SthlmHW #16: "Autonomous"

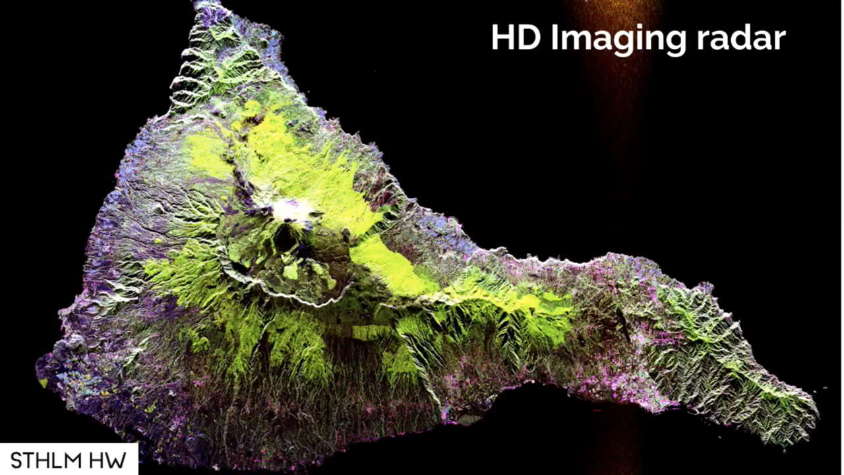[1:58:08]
This is an image that's made from a radar, from above, a massive radar on a plane. But it's to show with the right amount of power and beam steering, you can actually get beautiful pictures with radars. And that technology is slowly creeping into vehicles, slowly. It's been for jet fighters and big planes so far, and military and defense, but it's slowly coming to the rest of the systems.
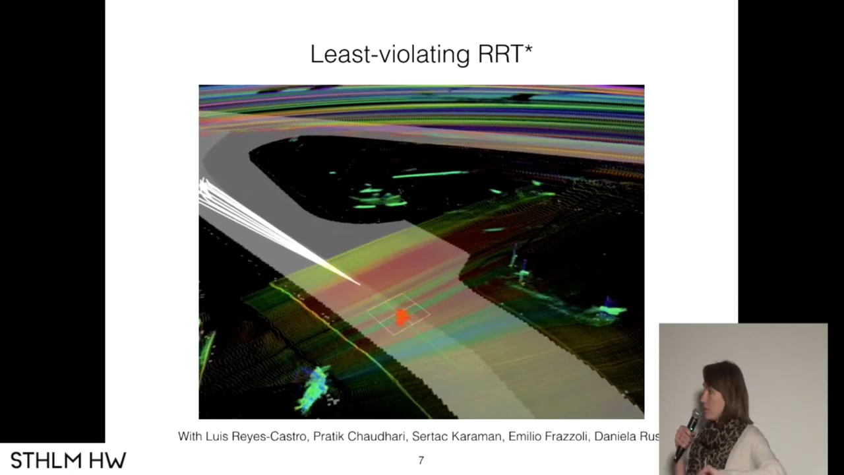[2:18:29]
So this is the computation of the RT-STAR. You can see how the target region is gradually shifting.
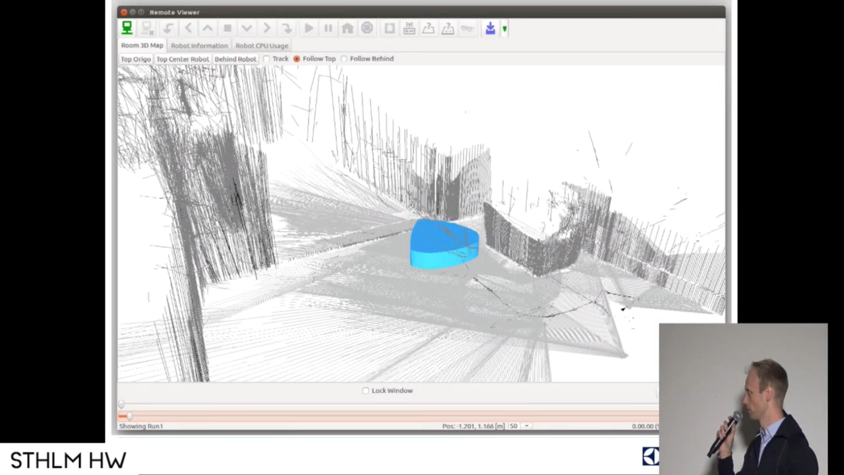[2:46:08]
You can see in the middle there, when I also zoom around here, that's a threshold.
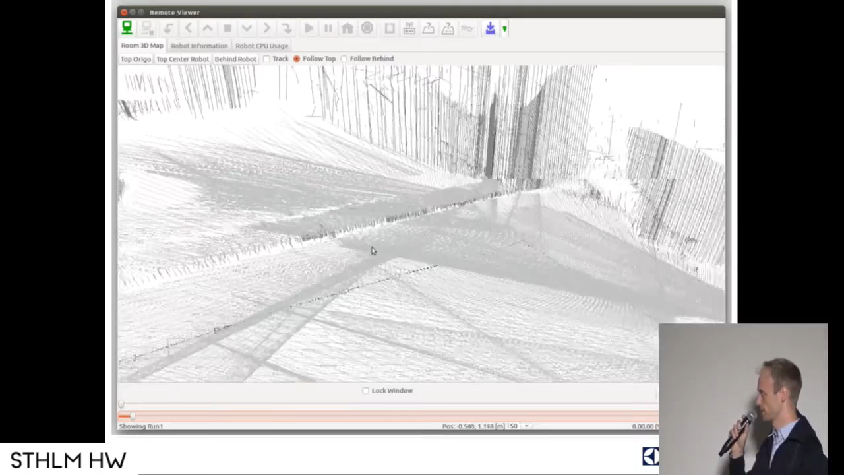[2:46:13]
So you see the high detailed level we get,
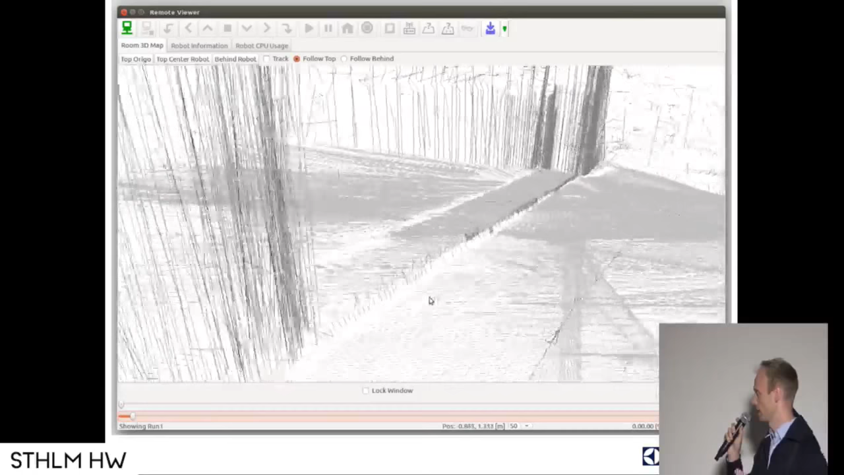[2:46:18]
which is compared to other robots on the market right now, they're not close to this. We can see the exact level of the height, what's in front of it.
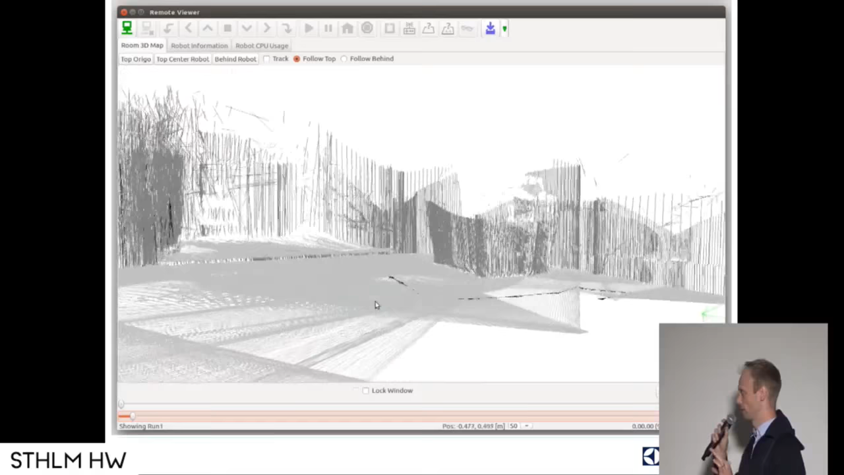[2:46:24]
So if we're gonna climb over the threshold, we can do it in a very safe manner.
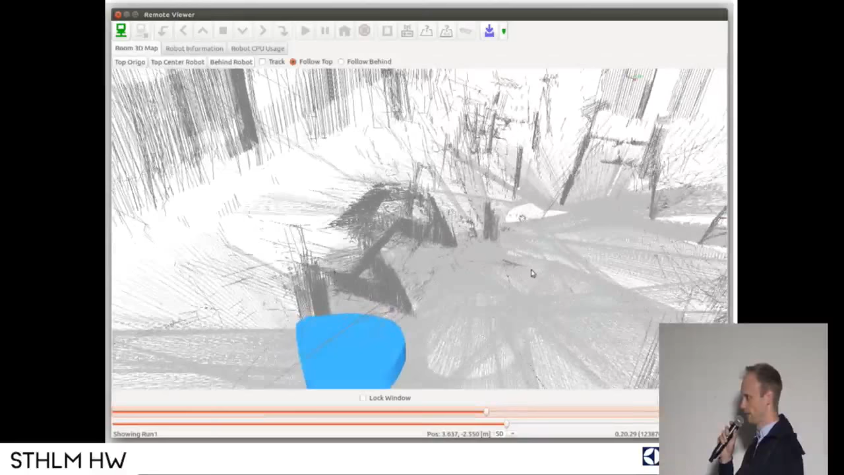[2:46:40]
like just to the left there is this trip-trap chair and some other chairs around there.
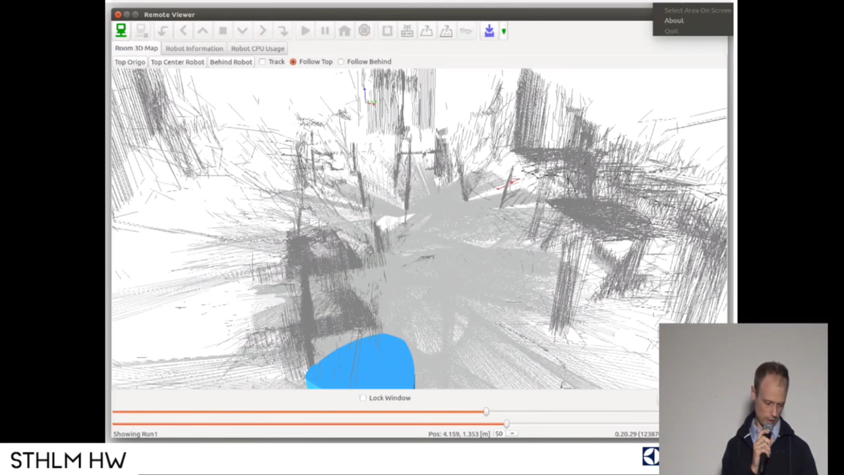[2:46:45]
So there's a lot of information and data we get there.